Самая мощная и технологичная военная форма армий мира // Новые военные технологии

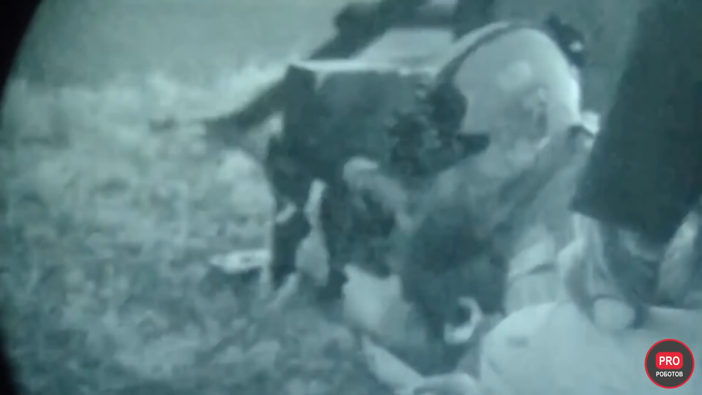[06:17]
Он также обеспечит улучшенную ситуационную осведомленность, тепловизионное изображение и лучшее восприятие глубины.